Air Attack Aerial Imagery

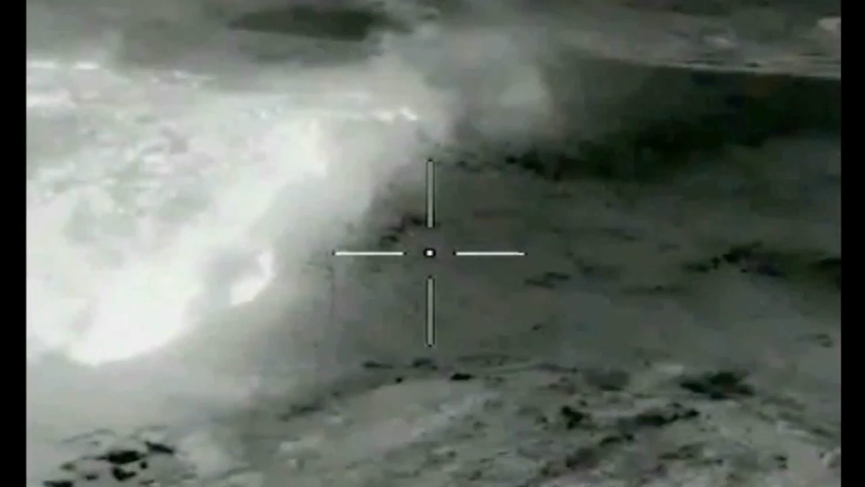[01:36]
I need an acreage size on it and what exposure threat we have.
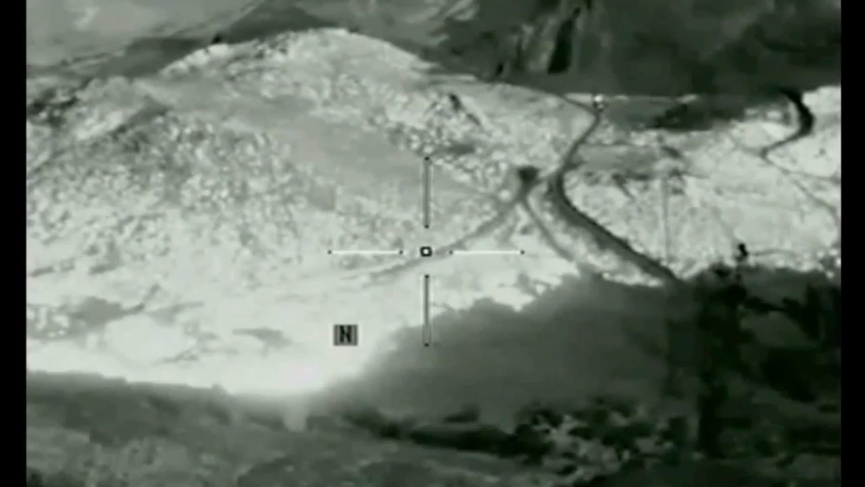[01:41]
Affirmative, Gavilan IC, Gavilan AirTac. Camera is up.
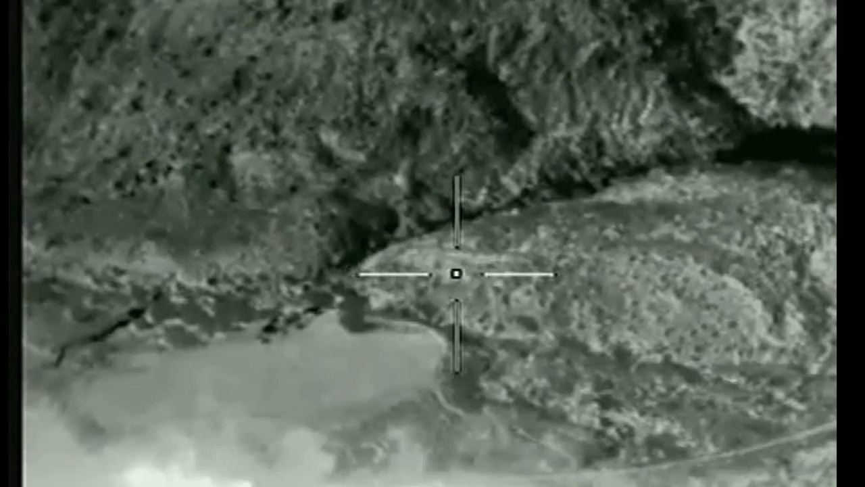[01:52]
I've got it in infrared now and I'm looking at that area scanning now. Gavilan AirTac, Gavilan IC.
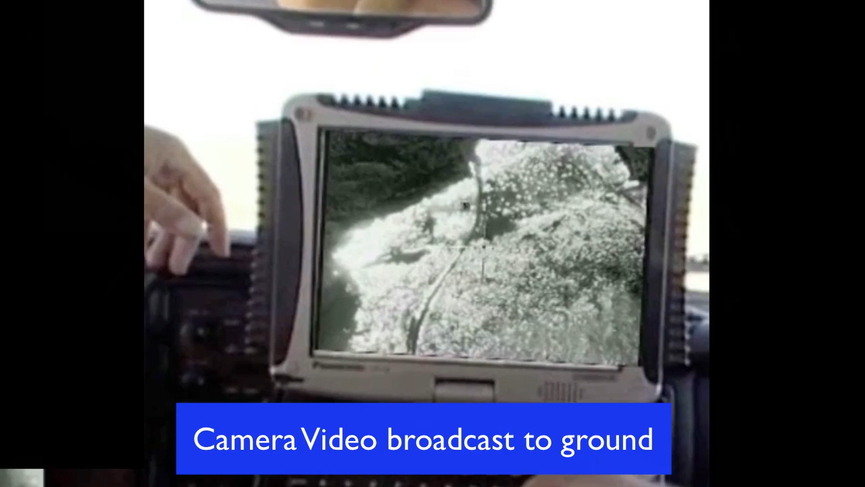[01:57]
Affirmative. I've got it. Big reception on the video.
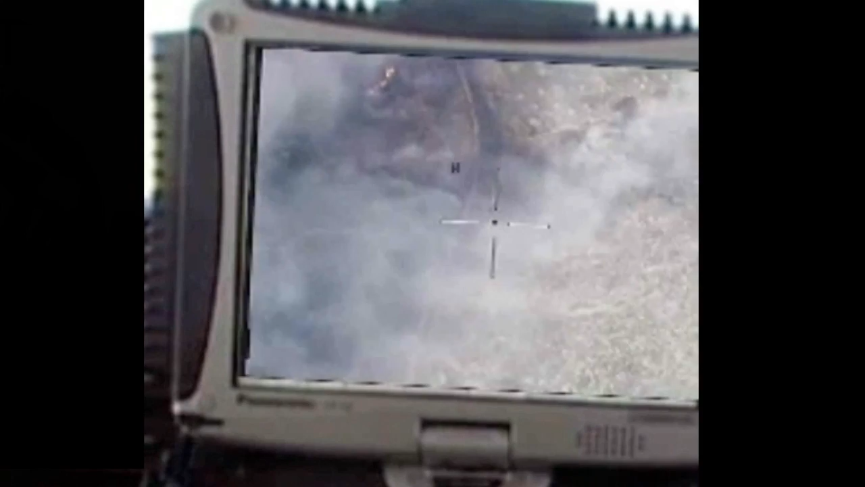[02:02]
Gavilan IC, Gavilan AirTac.
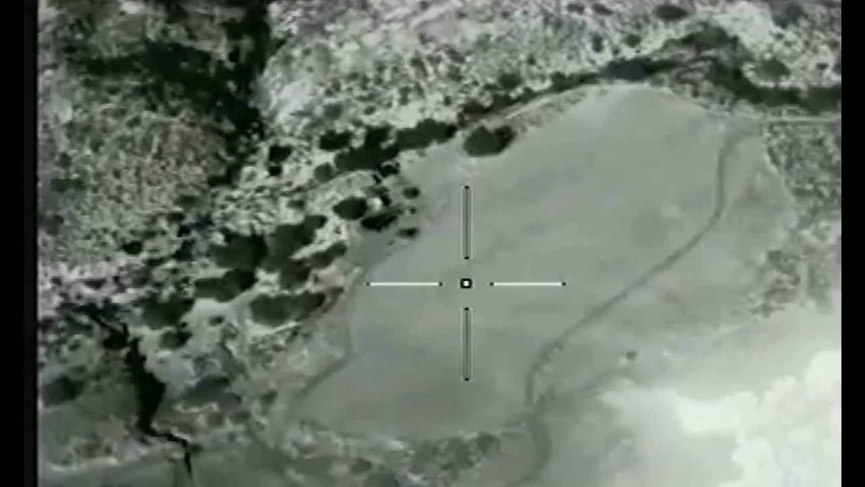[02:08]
I can see well through the smoke. Infrared showing your right flank should be your priority.
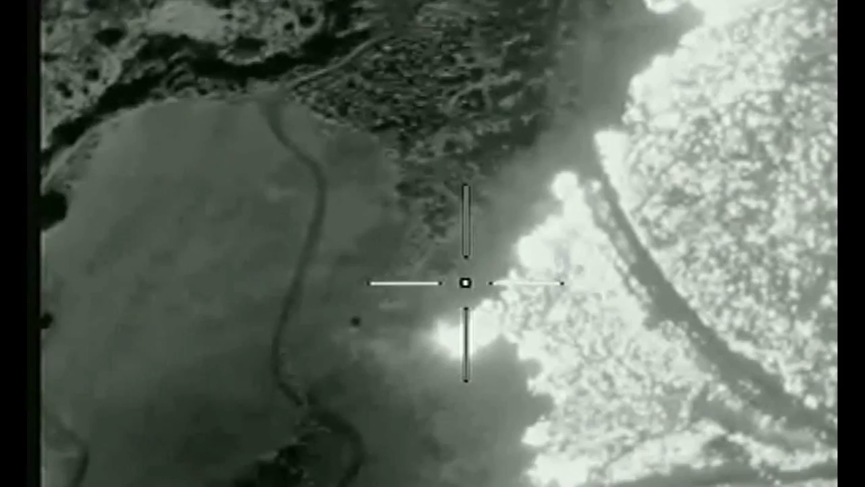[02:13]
We've got a lot of heat building up into the canyon and some spotting in that area.
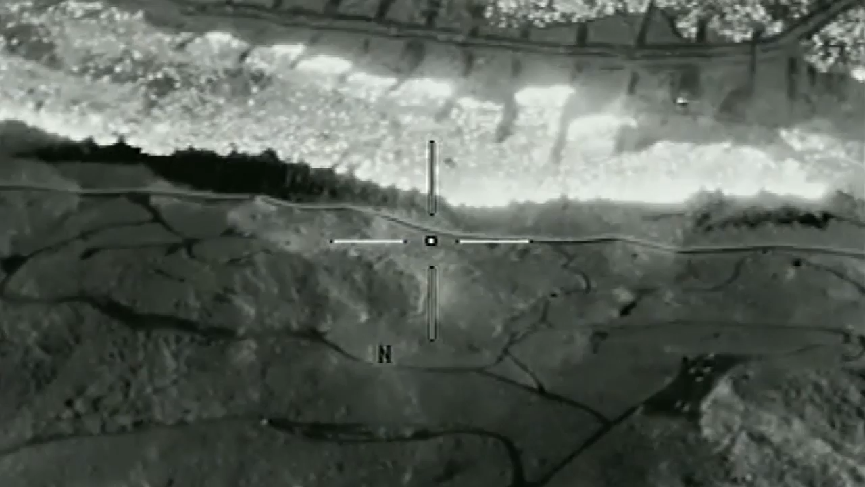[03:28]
I'm viewing a, you've got a helotanker drop coming right now on the northern flank of your fire.